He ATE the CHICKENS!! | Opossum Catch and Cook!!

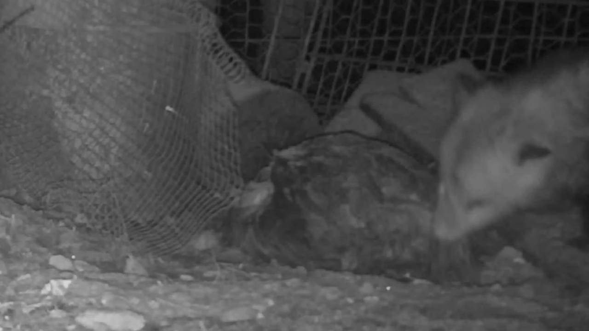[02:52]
There is a possum crawling over this thing and grabbing the chicken. And then it disappears with it and goes somewhere. I don't know what happened to it then. But I would imagine that it took it somewhere and ate it.
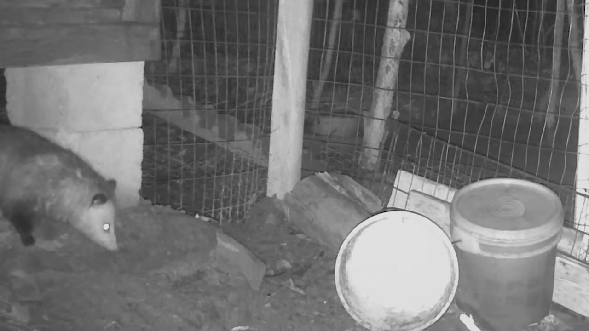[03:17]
And sure enough there is a possum that goes right there. Wait wait it gets better. In this picture you can clearly see him inside the fence.
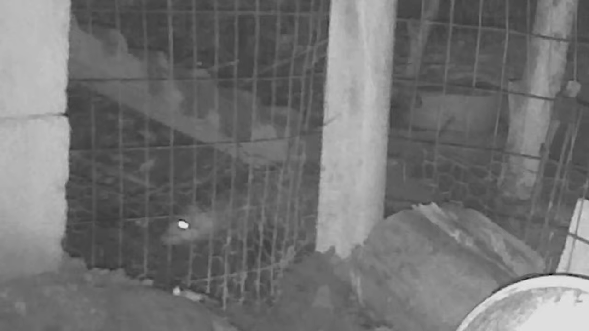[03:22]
So as you can imagine I'm not letting my chickens out anytime soon. And I also counted my chickens. I'm missing more than those two.
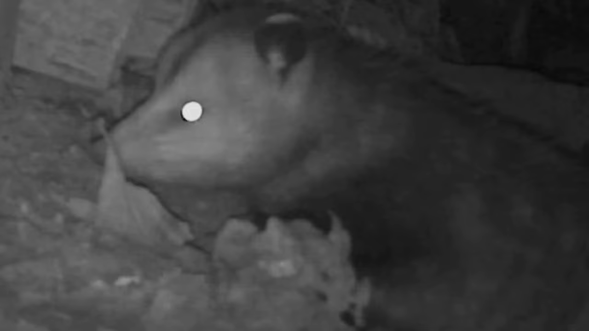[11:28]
It's just a possum. Which is basically a giant rat. Oh 18 degrees. Dang I didn't know it was that code.